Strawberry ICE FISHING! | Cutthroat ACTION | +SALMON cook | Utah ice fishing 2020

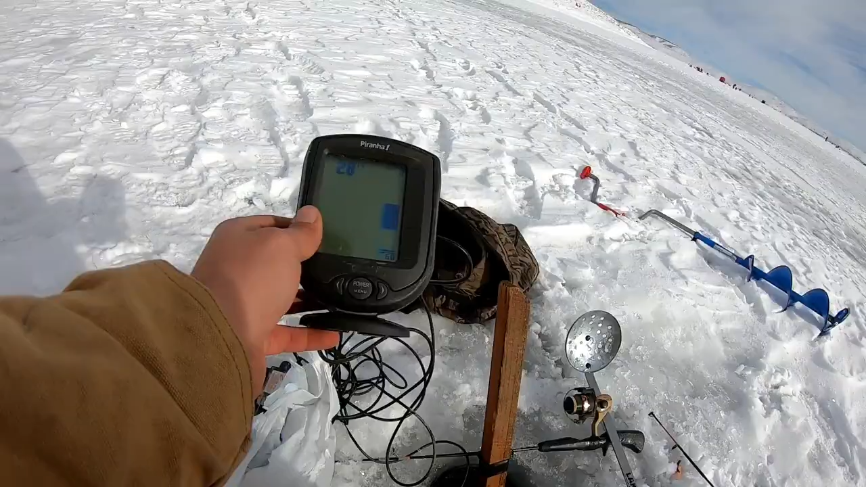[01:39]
It says that it's 28 feet right here. I think there's fish down there.